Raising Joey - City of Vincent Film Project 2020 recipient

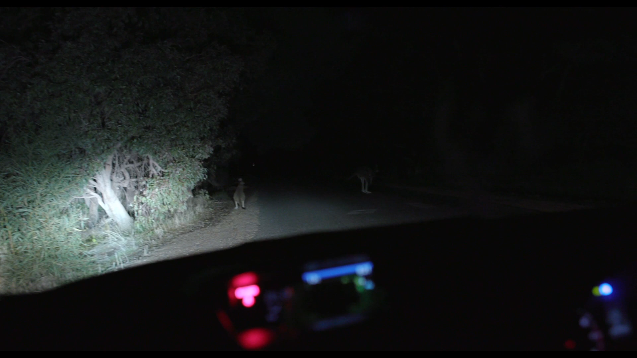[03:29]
I'm looking for anything that's injured, anything that's lying dead on the side of the road. It's a hot spot through here in particular.
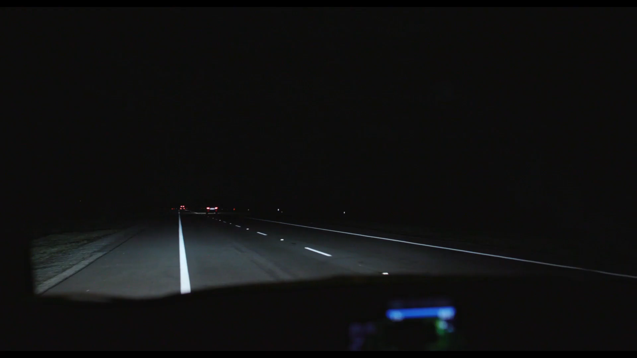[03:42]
But I mean, if you look back behind us, you can't see anything. It's pitch black.